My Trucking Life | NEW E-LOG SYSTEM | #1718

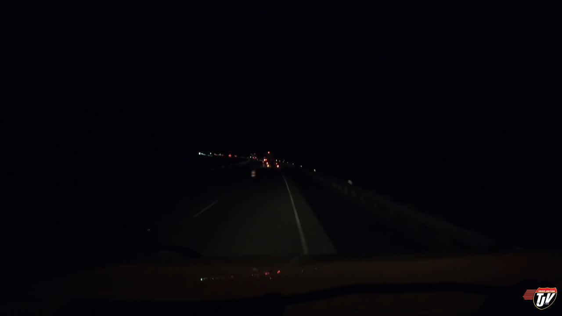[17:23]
Oh, dude, you almost hit the cone. The guy in front of me, he was like half an inch from that cone. Just pulling into the rest area here in Menominee, Wisconsin. Looks like people are parked way out here on the shoulder already, which usually means that the rest area is probably full. Hopefully there's a spot for us. Figured I'd start looking here.
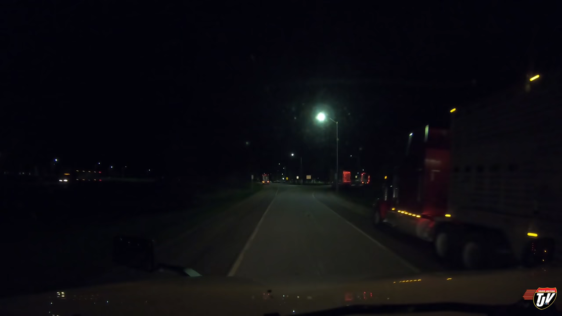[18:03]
Yeah, I could park right here, right by the light. Why not? Yep, this is our spot for tonight. Get my truck off the road. And right in by this guy. No, I'm gonna keep going. I don't like this spot. Tilted too much.
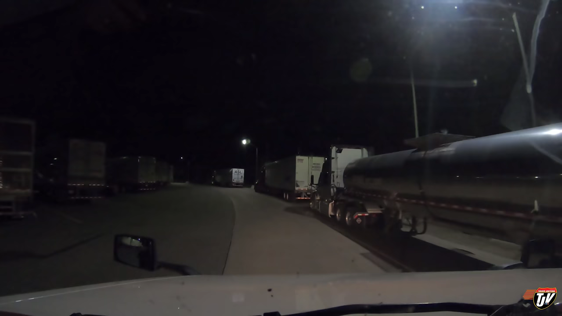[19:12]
Come on. Oh, there's a spot up there off to the right. I like that. Right in front of this ASL guy. Assel. ASL. Right in here. Beautiful. There's no parking signs, is there? Okay, well, we're going to hang up the imaginary park here, Trucker Josh signs. And make ourselves at home right here.
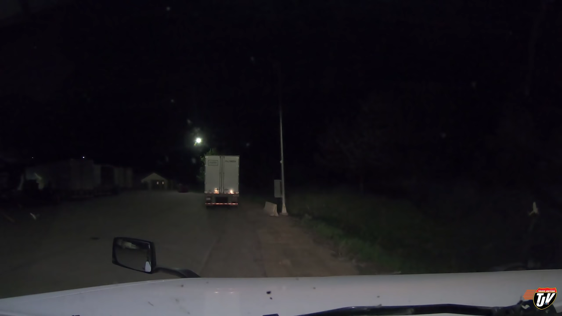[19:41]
Beautiful. Okay, yep. Yep, we're gonna leave these windows rolled up.